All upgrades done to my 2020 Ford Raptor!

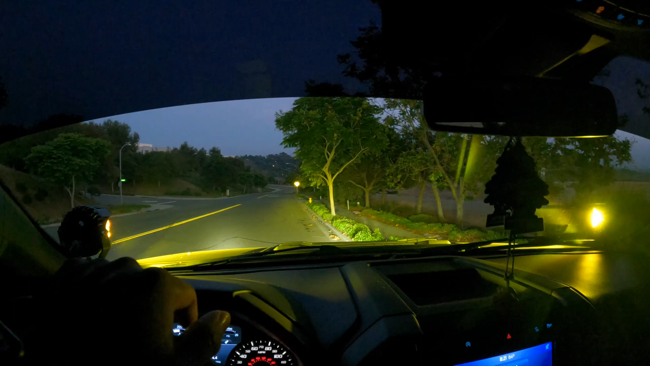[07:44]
hood but it's no big deal you can buy an attachment for that off baja designs no worries but that's everything on on my truck go ahead and turn these off lp4s turn the lp4 off boom there's just the regular lights high beams lp4s